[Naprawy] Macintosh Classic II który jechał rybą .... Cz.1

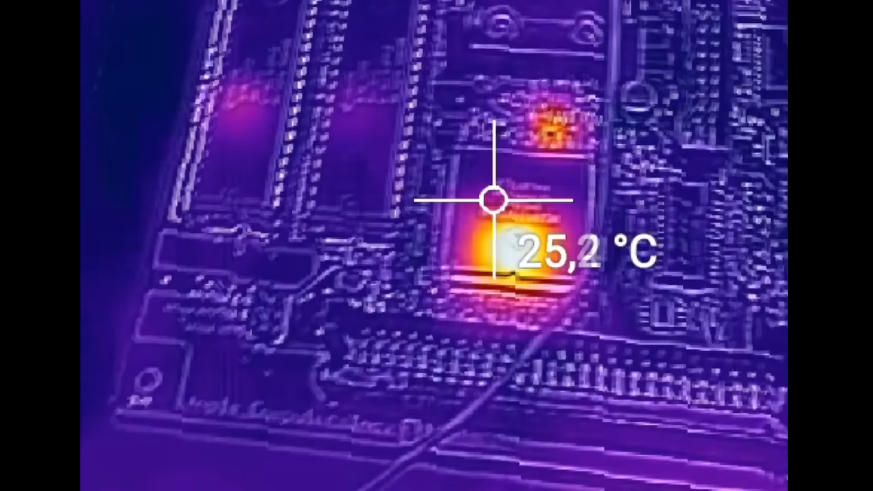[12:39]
On screen: spot 25.2°C
że procesor jednak się nagrzewa, więc musiałem ustalić, czy sygnał zegarowy do niego jest dostarczany,